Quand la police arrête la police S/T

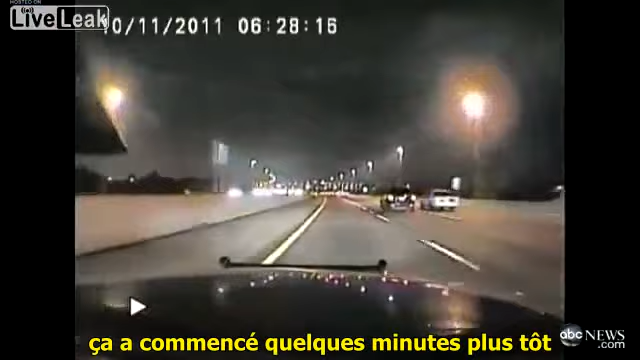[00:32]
It began, unbelievably, just minutes before, with his police cruiser seen here, passing by the trooper like she's standing still. It is a Miami police officer. She chases him, lights flashing, engines screaming. As she describes him weeding in and out of lanes, speeding up and slowing down, at speeds topping 120 miles an hour, until both finally come to a tent stop 4 minutes, 57 seconds later. Put your hands out the window.